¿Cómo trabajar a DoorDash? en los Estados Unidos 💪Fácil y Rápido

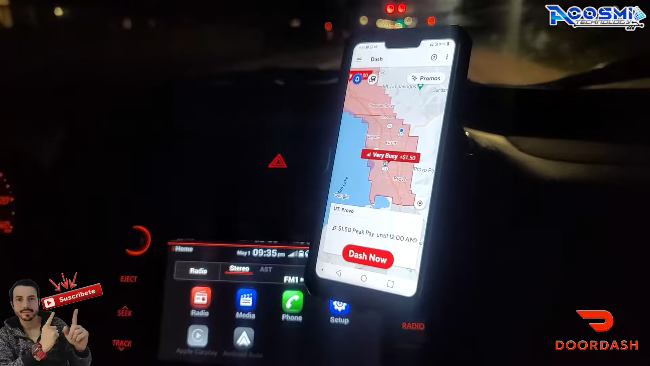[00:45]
Cuando hay disponible, se te pone el mapa en rojo o te dice que está bastante ocupado la zona y te sale la opción que dice Dash Now, que es para poder empezar a trabajar.
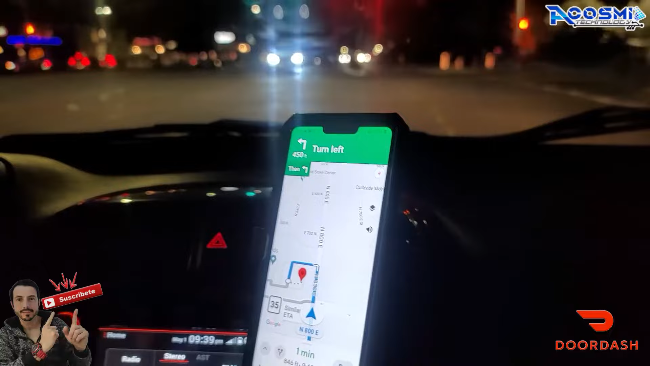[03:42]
Y podemos observar, este es un sábado, se ve bastante tráfico por acá. Qué bueno.
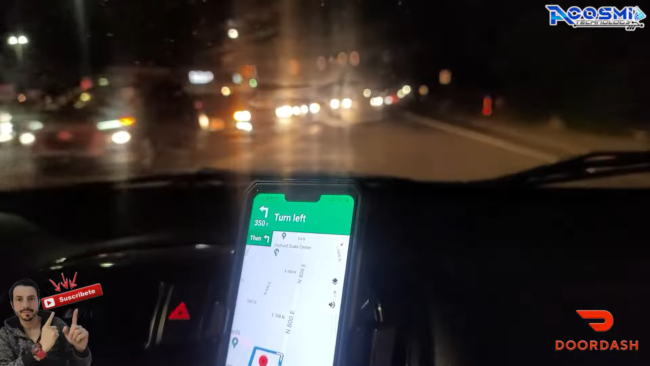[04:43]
avanzamos en este nuevo video, este nuevo contenido. Estamos llegando por acá, dice a 0 minutos, estamos ya llegando al establecimiento.
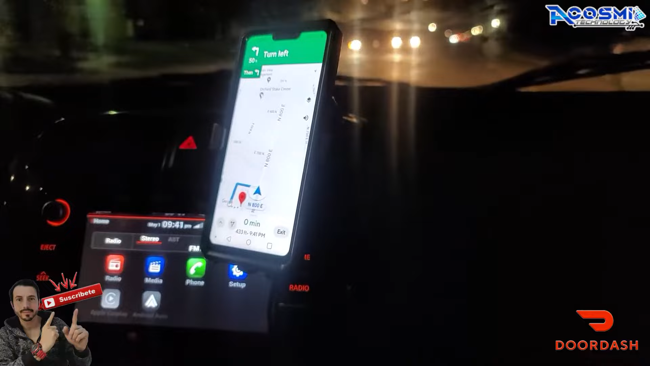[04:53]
Vamos a recoger la primera orden y seguimos compartiendo este video, como les dije, informativo de cómo
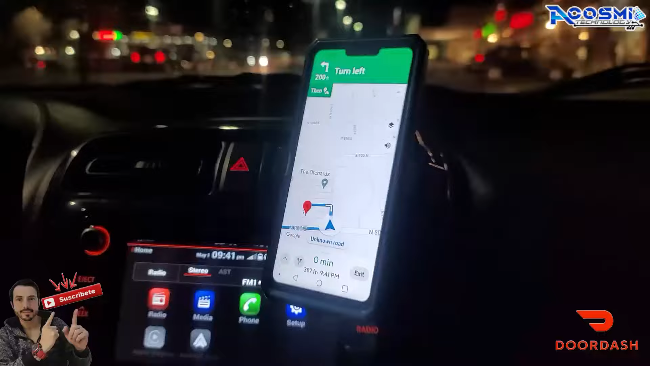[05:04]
trabaja esta aplicación DoorDash y cuáles son los procedimientos básicos que hay que seguir.
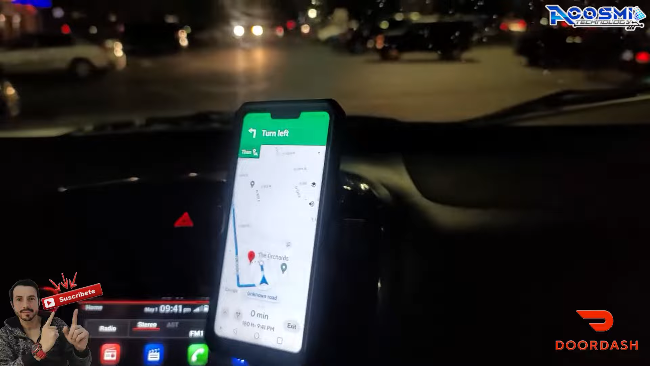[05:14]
Ya estamos por acá y llegando.
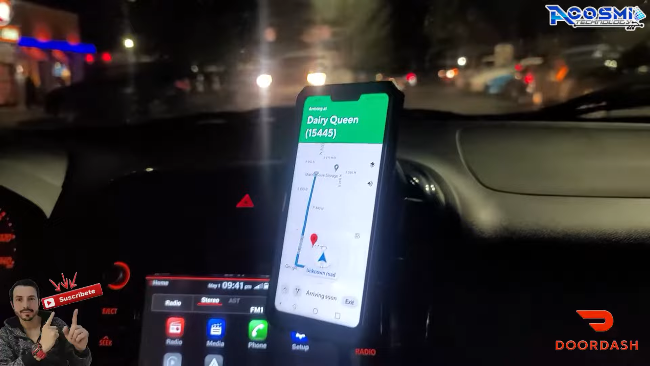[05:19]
Y por acá vemos los vehículos de la noche.
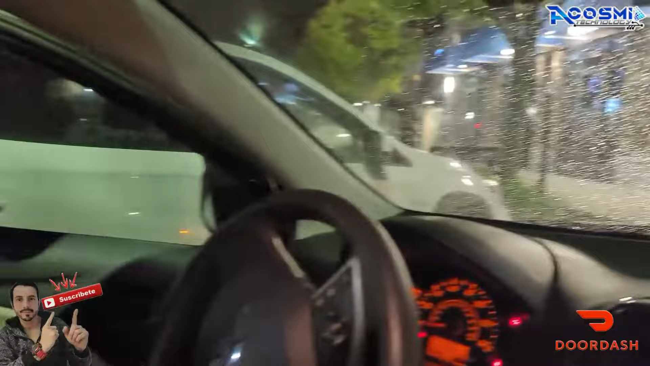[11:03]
Bueno, y ahora va el amigo con esta lluvia repentina, que les repito, no es normal que llueva acá,